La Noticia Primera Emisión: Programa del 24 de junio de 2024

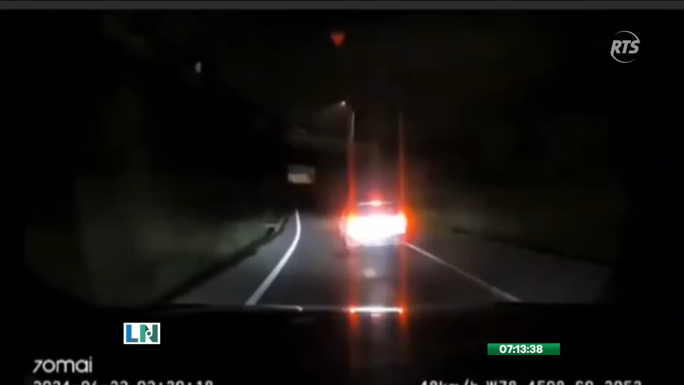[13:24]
un intento de asalto. Y ahí estamos viendo las imágenes en esa ruta, Ruta Viva Tumbaco.